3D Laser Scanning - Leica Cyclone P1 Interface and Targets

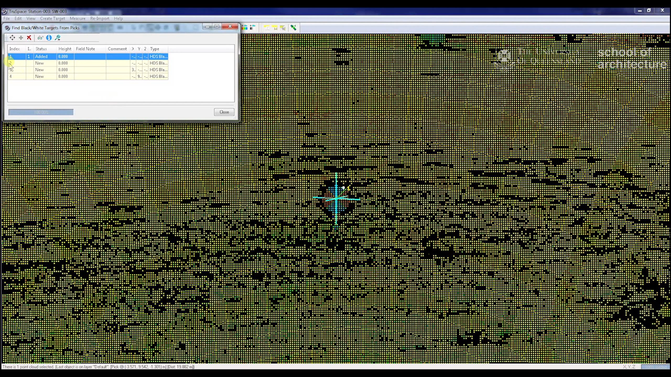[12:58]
as you can see, I only just got on the edge, but I managed to identify it anyway,
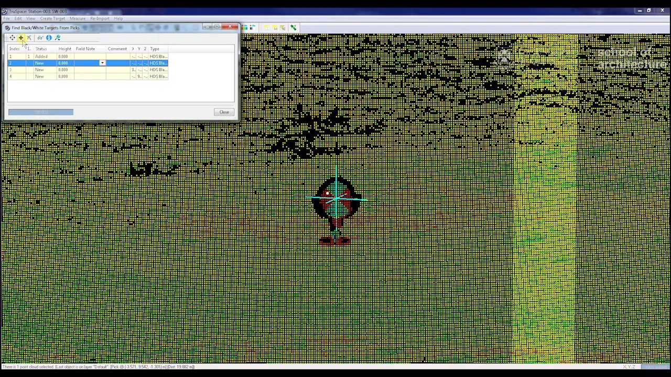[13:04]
two, three,
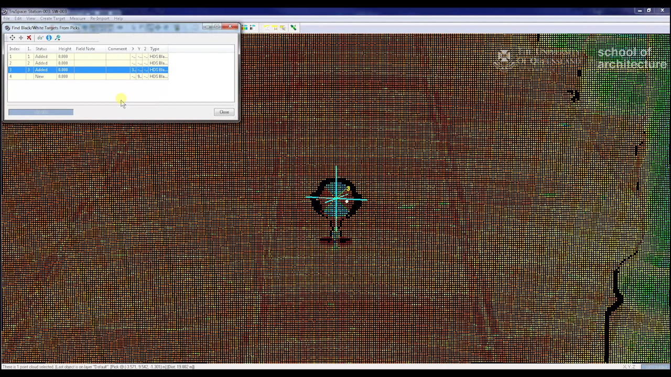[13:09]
and four.
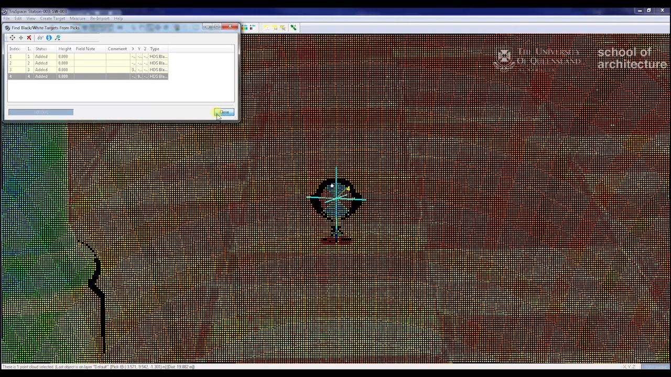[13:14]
Close this down, close the true space window down.
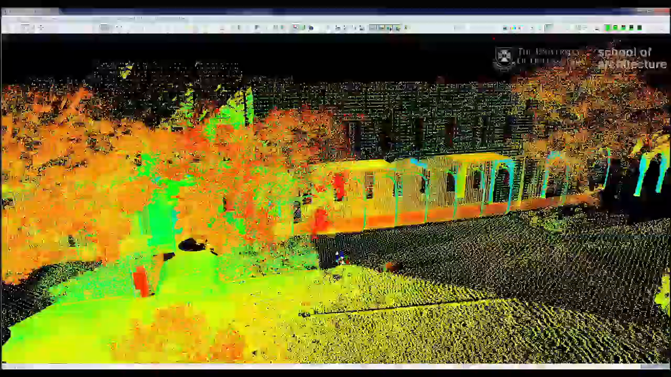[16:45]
This enables us to navigate freely rather than being locked in a single location where the scanner was,
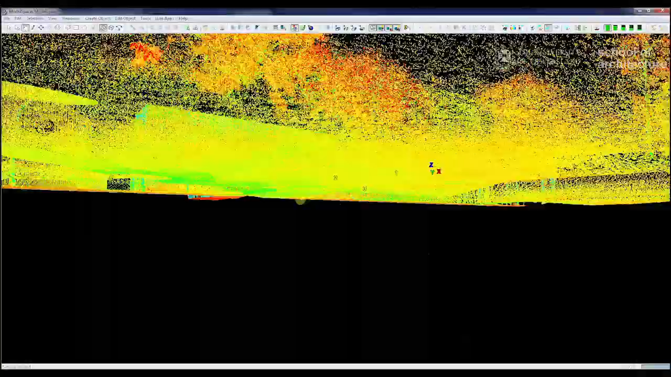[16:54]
It becomes a little bit more difficult to navigate.
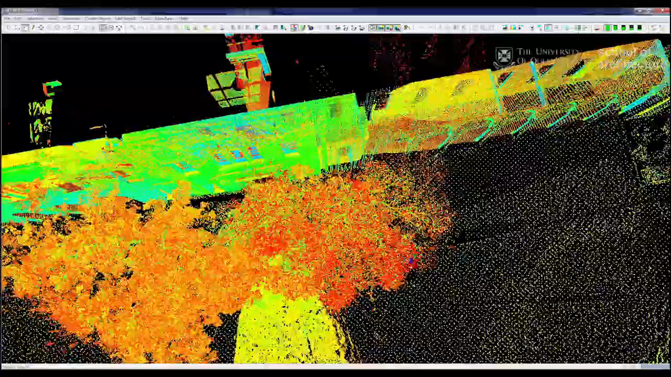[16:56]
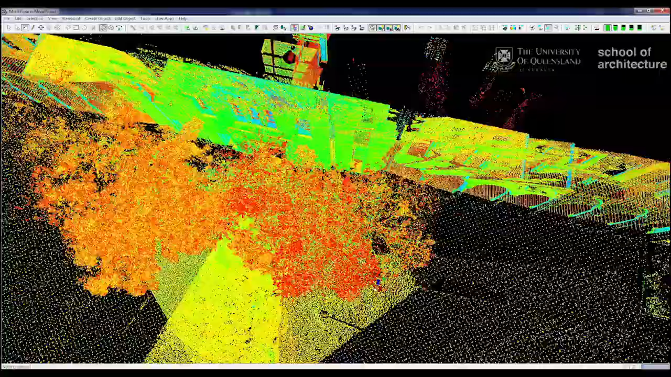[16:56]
The trick is just to remember where this point is here,
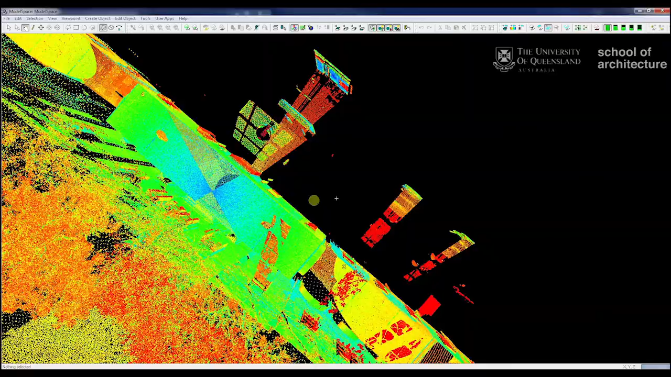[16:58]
and that's the point you're rotating around.
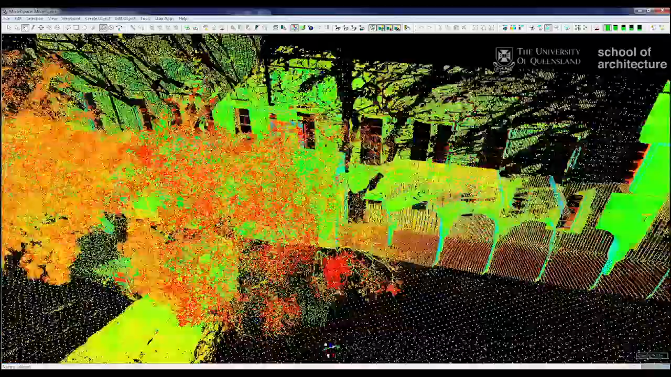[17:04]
So if I want to get in quite close to an element, I want to just behind it and zoom in.
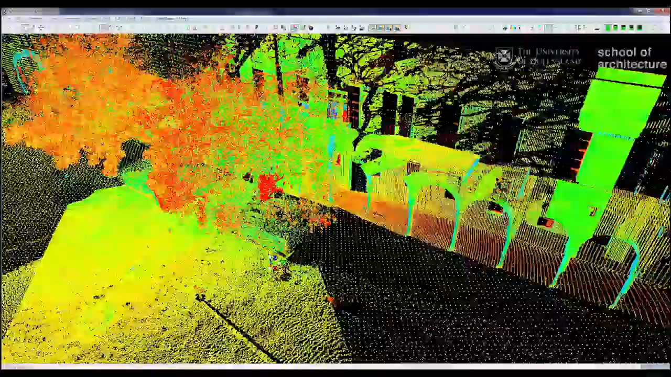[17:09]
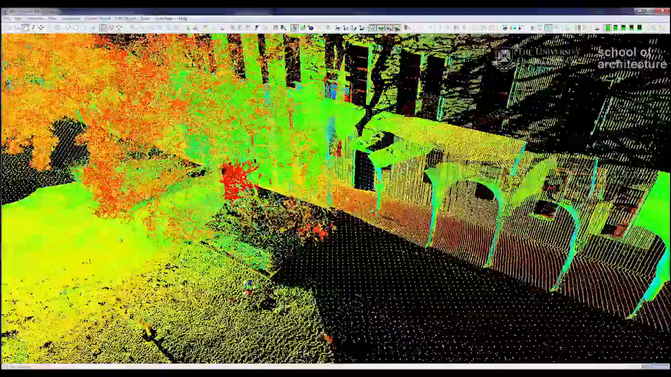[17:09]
And I can pan up and down by using my right click.
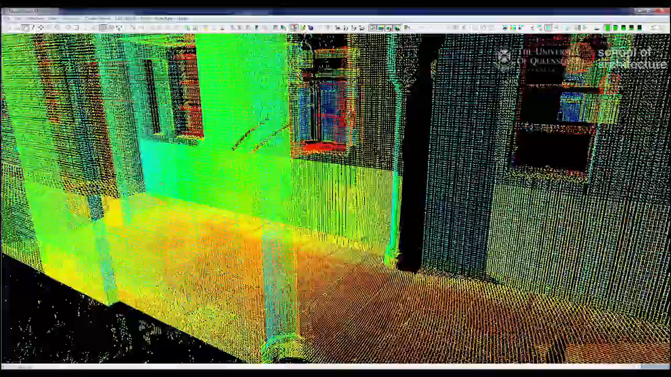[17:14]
And that enables me to pan, zoom out using my mouse wheel, and orbit using my left click.
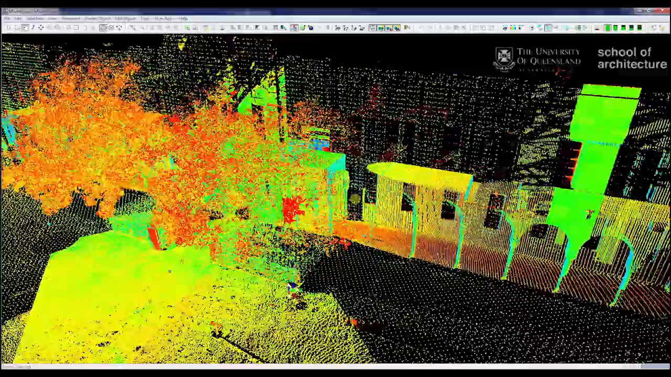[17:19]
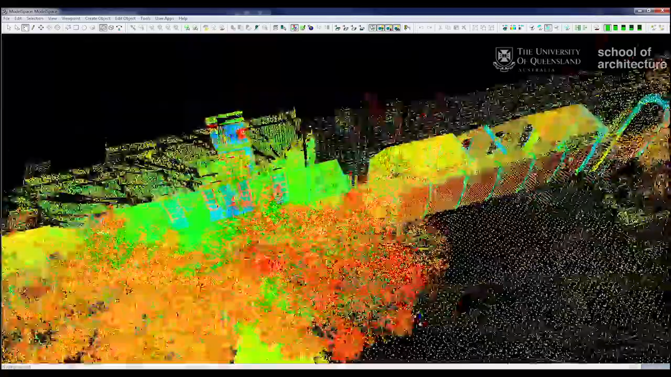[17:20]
You can also see here, oh, we've got our three targets that are just registered.
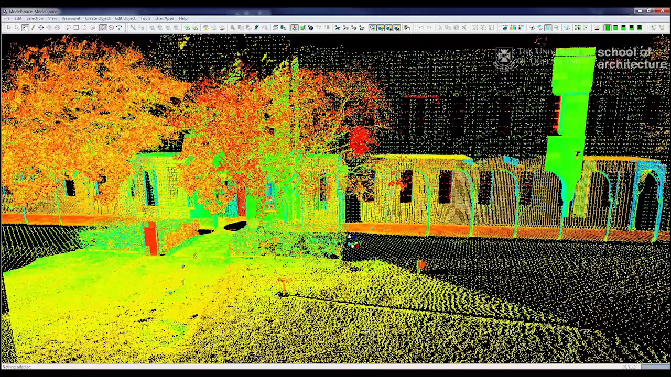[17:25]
And we want to just maybe bring it up to color from scanner.
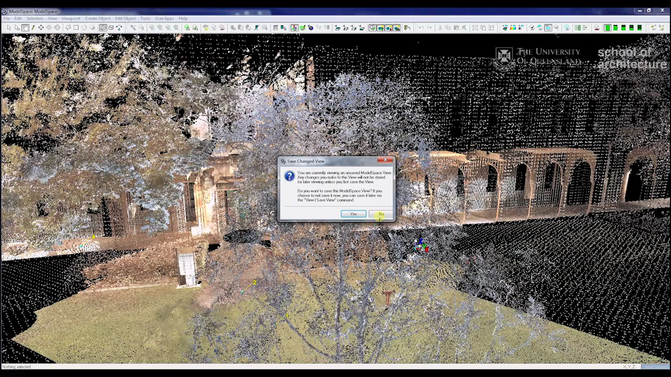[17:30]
I don't know.
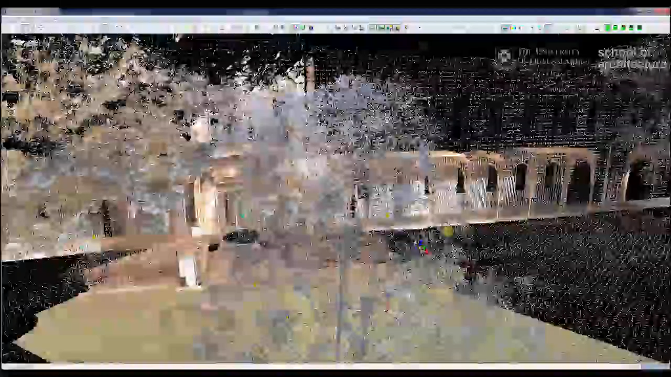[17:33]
Just using this quickly. There you go.
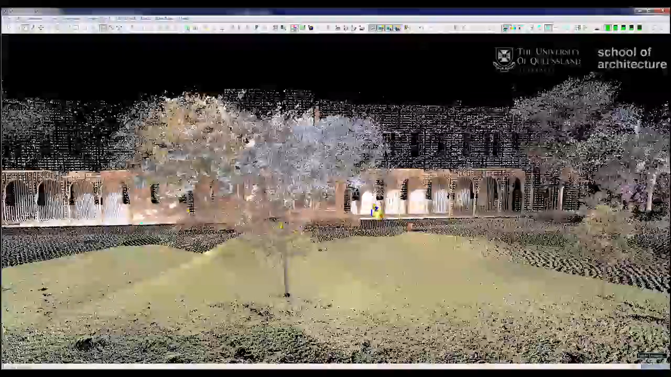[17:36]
That's a very quick registration. Let me close this one down.
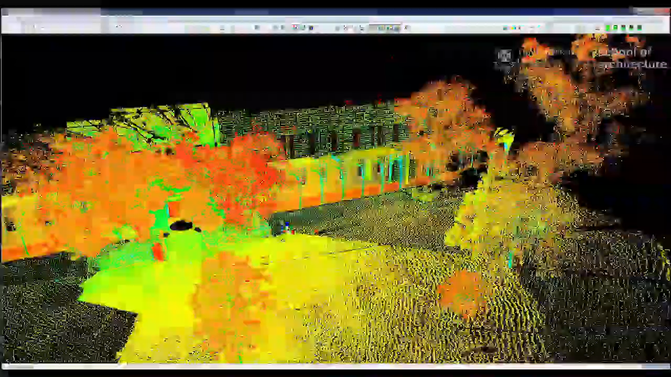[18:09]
One thing to notice is this is still three separate scans. So if I select, if I use my singular pick tool, I select various bits of the ground. I can select where the various scans are. So this is my first scan here. This is my scan from inside the colonnade. And this is my third scan. Sorry, this was my first scan. That was my second and that was my third.
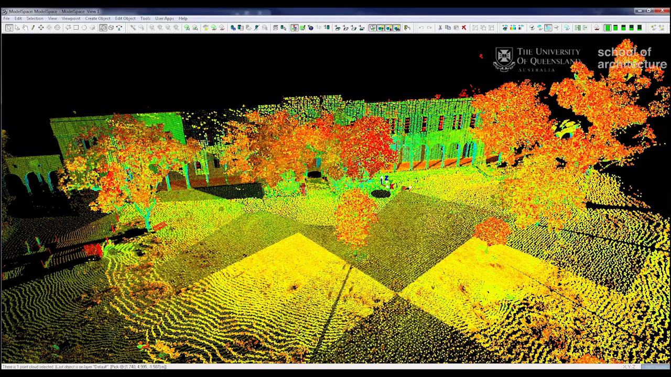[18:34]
This enables us just to see everything very quickly. If you want to combine these into a singular scan, you can just close this window down.